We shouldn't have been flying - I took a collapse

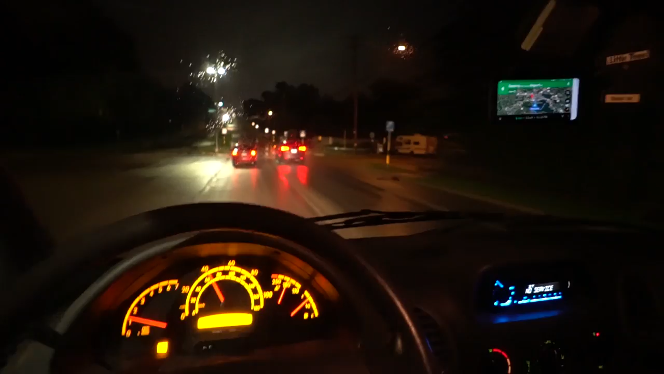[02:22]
Gonna try to take advantage of these street lights for lighting, but the party's over and I am 5 minutes out from Madison Airport picking Jacqueline up.